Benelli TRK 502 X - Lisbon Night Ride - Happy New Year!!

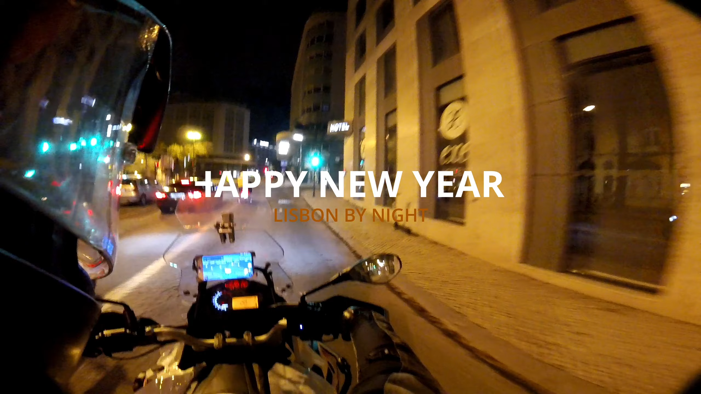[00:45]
Tonight we are here in central Lisbon on a cold but lovely winter day,
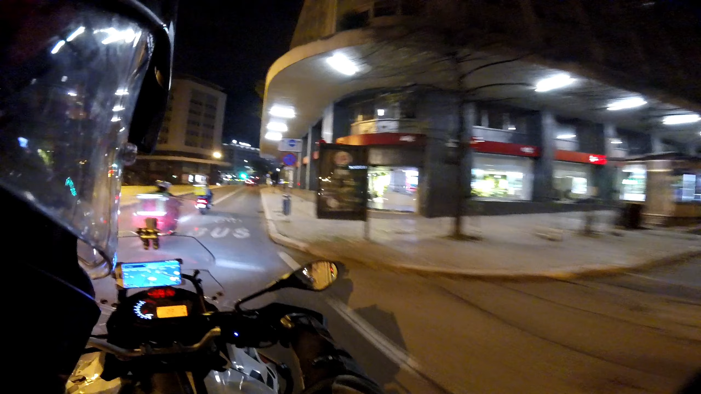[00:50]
and we are going for a small ride on the old downtown area of Lisbon.
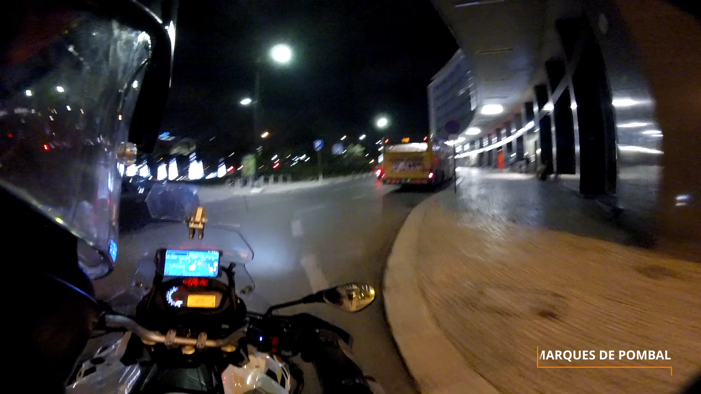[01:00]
full of good health and also full of riding on two wheels. It has been a difficult year, for sure, but I'm confident that 2021 is going to be the year
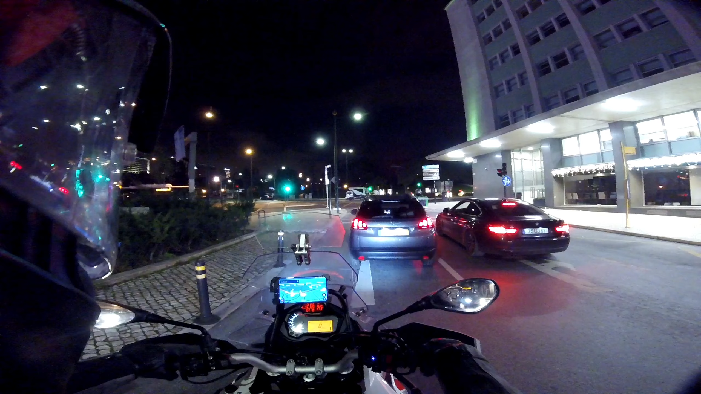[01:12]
that things surely start to get better with the introduction of the vaccine for COVID. Here we are on one of the main central plazas of Lisbon, Marquês de Pombal. I really love to come here.
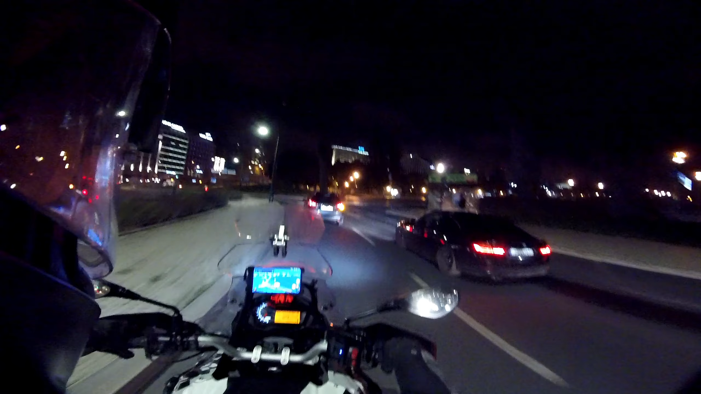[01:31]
It is usually where the football clubs of Lisbon celebrate. They literally invade this plaza with a lot of people. It is nice to see the Christmas lights.
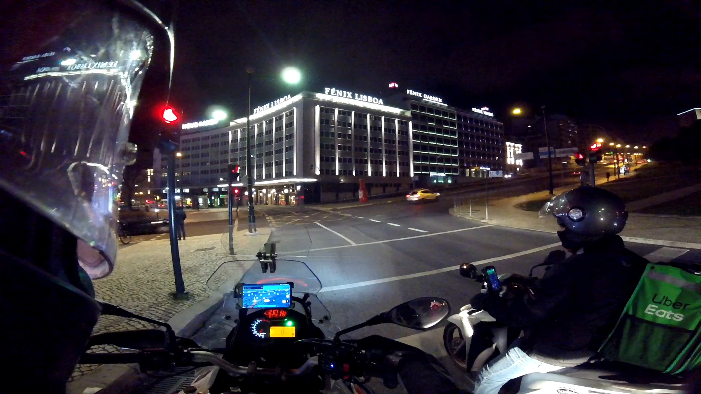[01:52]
And there goes the red light. These guys from Uber, they are really dangerous. Oh well. Bicycles, scooters, lots of them, especially during this COVID times, that people buy the takeaway food.
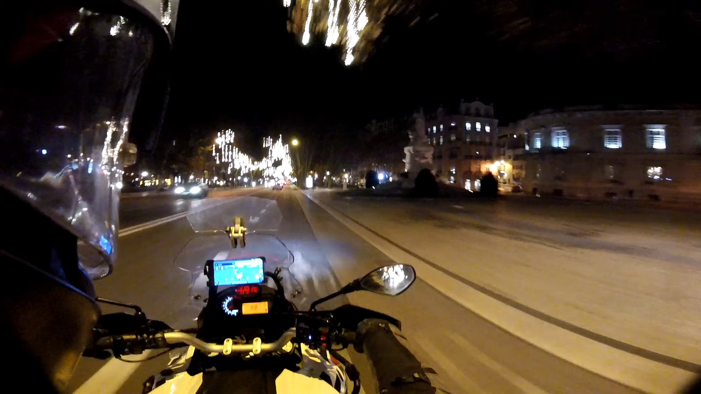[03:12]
But at least some of the Christmas lights are up and they look so nice. I love to come here at least once to see them. I know that people from the South Hemisphere associate Christmas and the New Year's Eve to summer, but for us it's cold, and I like that a lot.
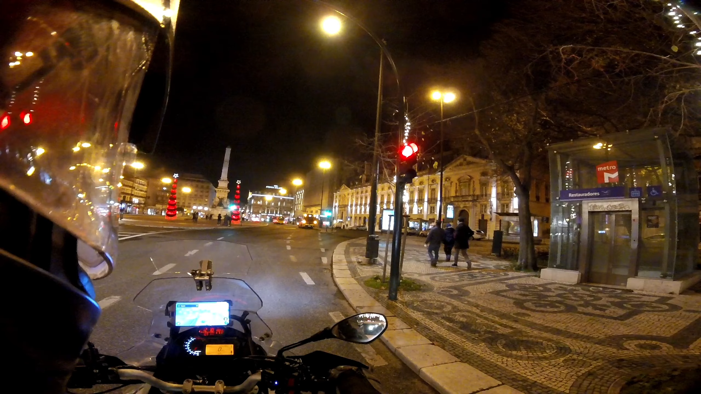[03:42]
But that being said, I wouldn't mind at all to spend the New Year's Eve on the beach with my friends on a hot summer night.
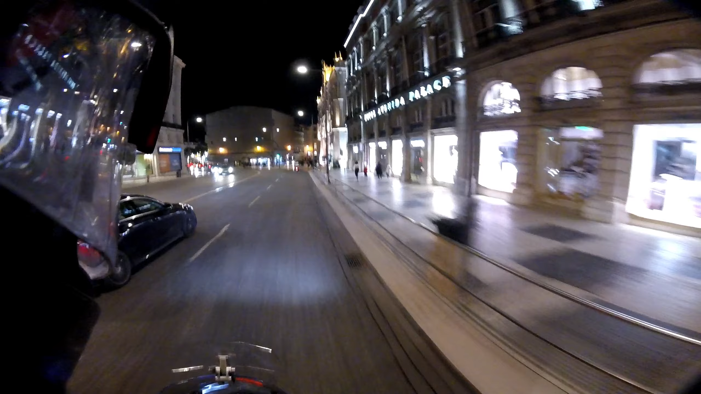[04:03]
This is Lisbon, one of the historic Lisbon train stations here on the right.
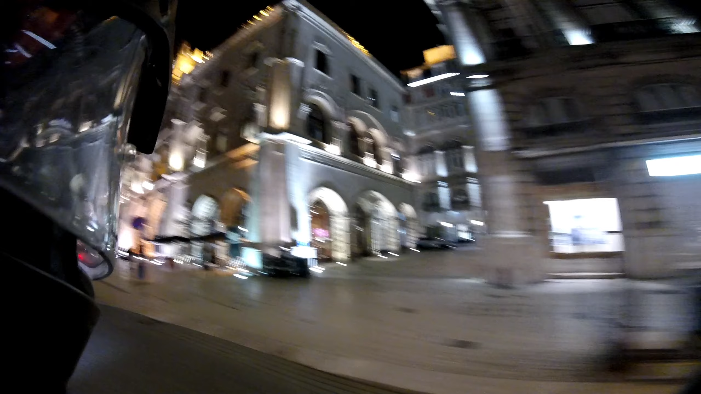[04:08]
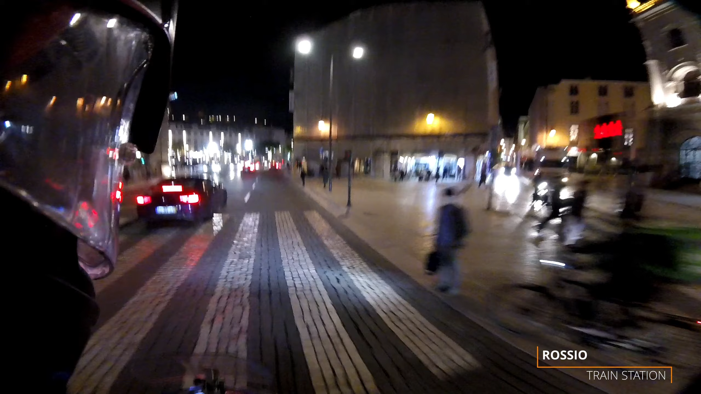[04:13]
This is the central square, Rousseau.
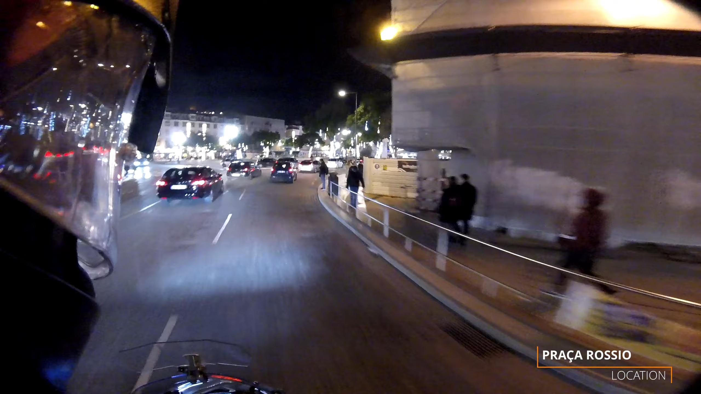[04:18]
The castle is on the left, we cannot see it. Damn, I hate cobblestones.
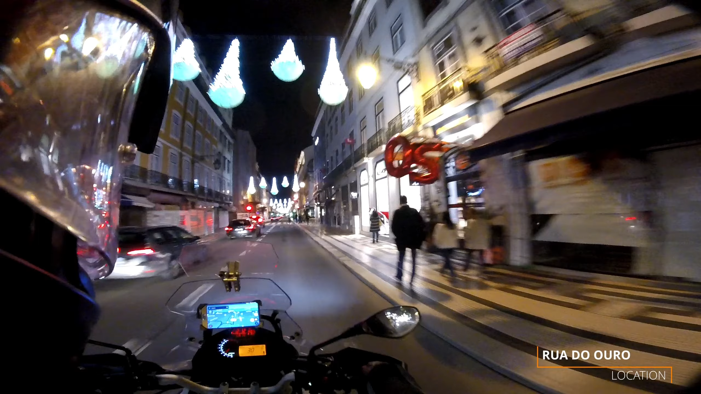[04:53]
The name of this street is in Portuguese Rua do Ouro, meaning Gold Street, because 500 years ago this street was all for gold sellers. So each of these streets had a name of a profession. Silver Street, Gold Street, Fish Street, etc. It is all orderly made with
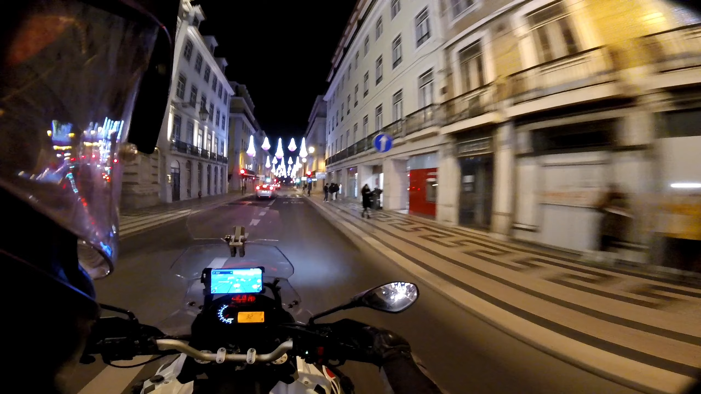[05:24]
squares, this zone, because of the great earthquake that was in 1755. When it was rebuilt, it was done in this very, very organized way by Marquês de Pombal.
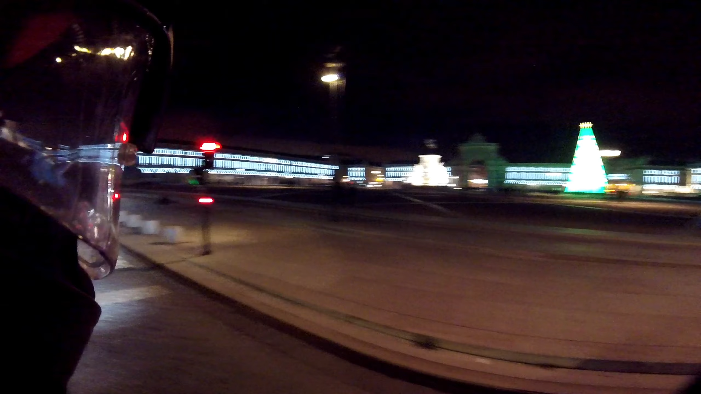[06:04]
Take care, see you next time, and I will leave you the view of Terreiro do Paço, the Riverside Central Plaza of Lisbon.